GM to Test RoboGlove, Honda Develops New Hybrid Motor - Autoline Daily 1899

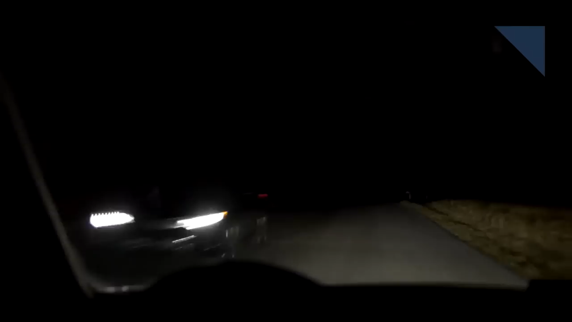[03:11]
there were 47 different headlight combinations and only four vehicles received an acceptable rating.